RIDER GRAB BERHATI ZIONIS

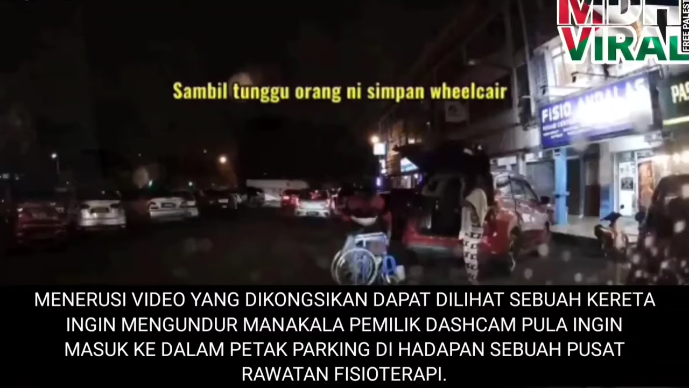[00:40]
Secara tiba-tiba muncul seorang rider, yang terus meletakkan motosikal sesuka hati, hingga menghalang laluan keluar masuk.
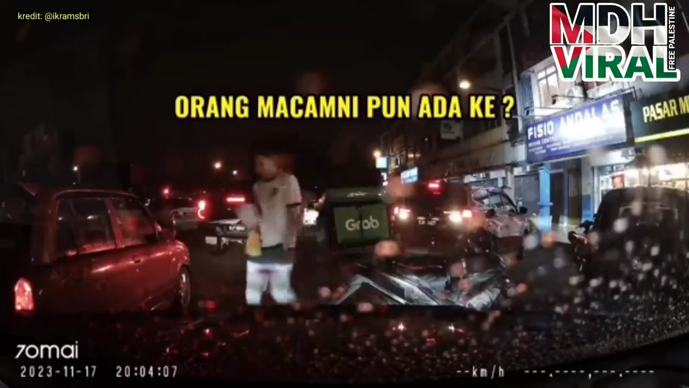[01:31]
Brother! Aku kasi roda lah nak keluar! Parking betul-betul!